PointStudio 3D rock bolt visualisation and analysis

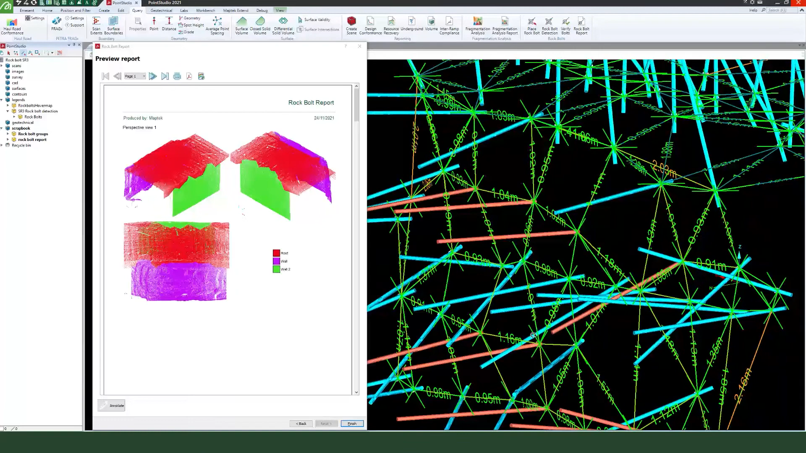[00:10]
Automatically identify and count rock bolts on laser scans captured by MAPTEC scanners and SLAM based sensors. Evaluate the stability of structures and surrounding rock mass to maintain safe working conditions underground.
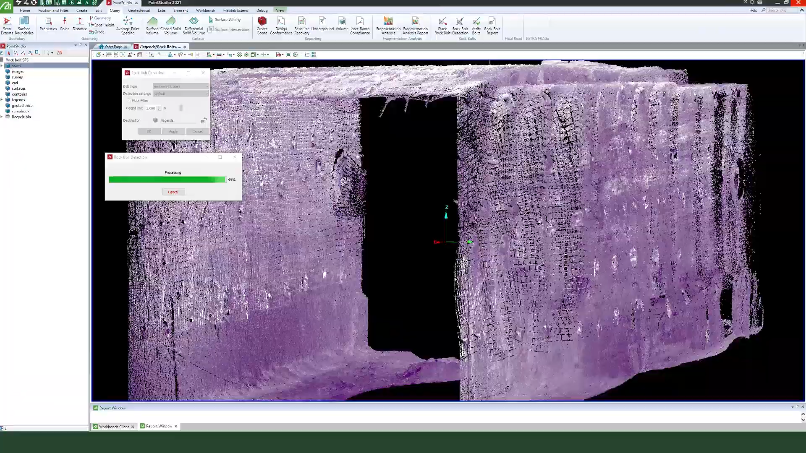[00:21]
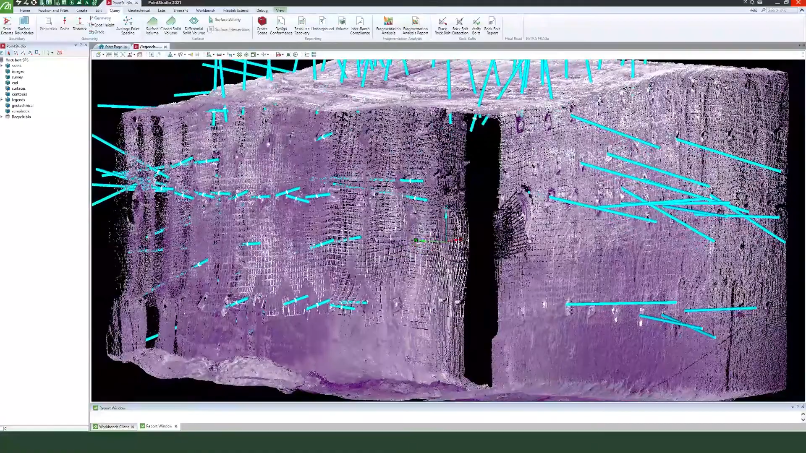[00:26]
Identifying the placement of rock bolts mitigates the risk of key block failures and helps you meet site safety regulations.
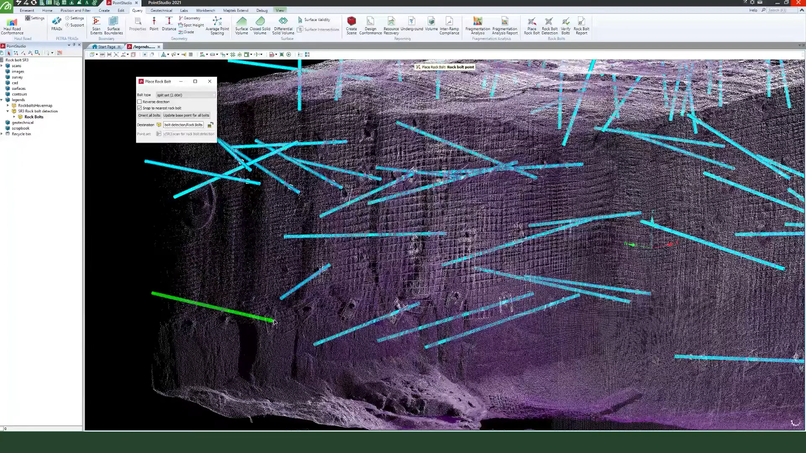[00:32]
It's easy to manually create rock bolts, edit and verify the rock bolt information.
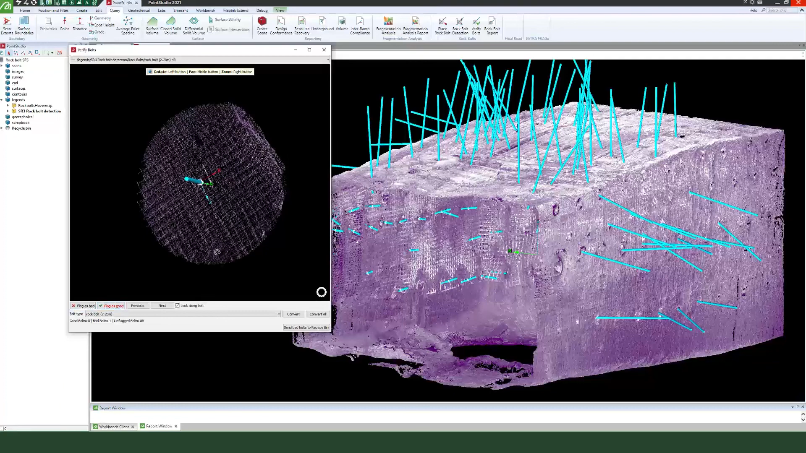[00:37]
Create editable reports clearly displaying networks of distances between bolts.